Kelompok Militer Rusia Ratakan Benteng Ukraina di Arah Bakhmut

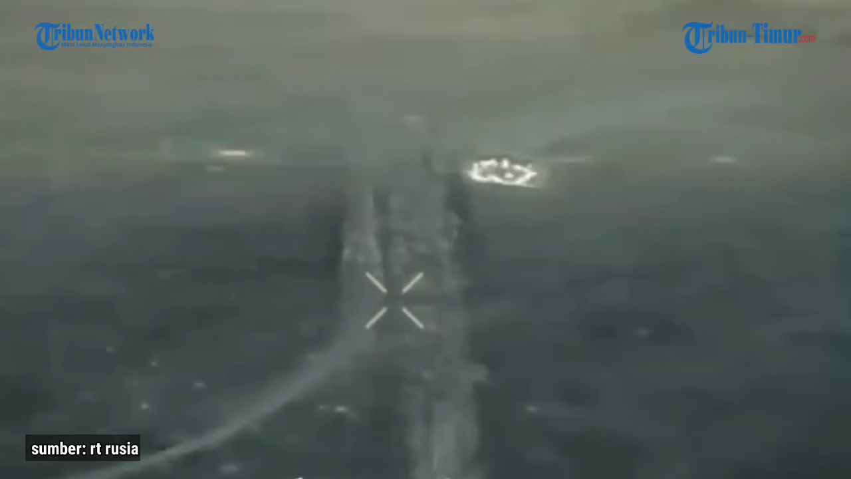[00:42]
dan lumbang persembunyian milik Angkatan Persenjata Ukraina porak-poranda imbas serangan brutal kelompok militer Rusia.
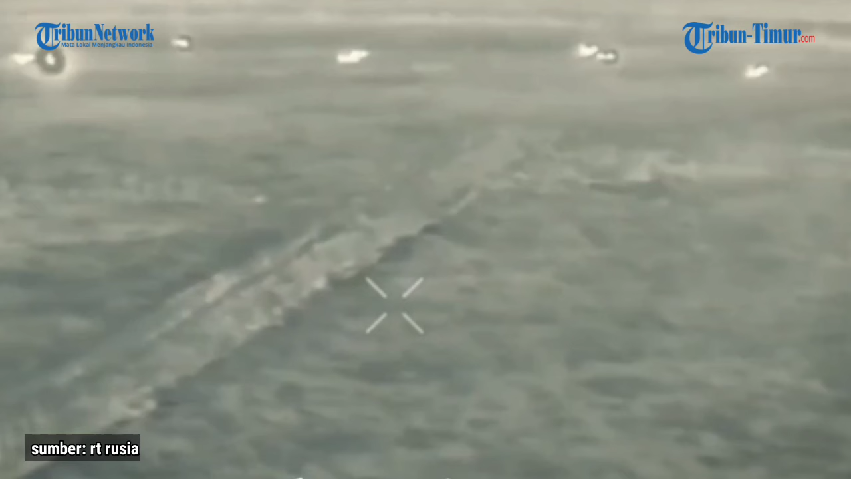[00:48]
Seperti yang terekam jelas dalam video, tidak diketahui pasti apakah ada korban jiwa yang tewas dan terluka imbas insiden mengerikan ini.